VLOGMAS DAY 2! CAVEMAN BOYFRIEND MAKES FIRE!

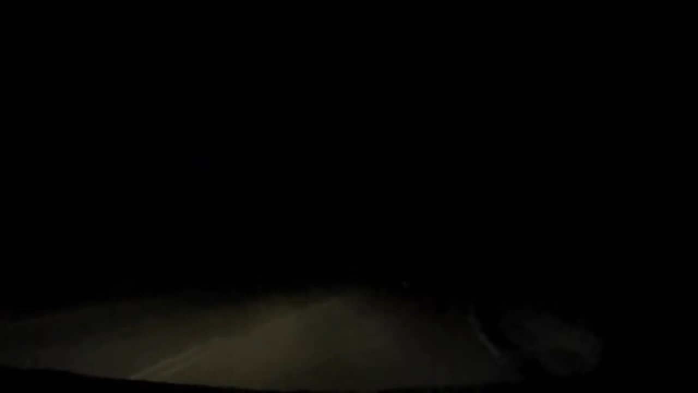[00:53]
In the boonies. Yeah. Yeah, there's no streetlights, so it's terrifying when you're driving home. All you see is trees. Scary. Do you smell kittens?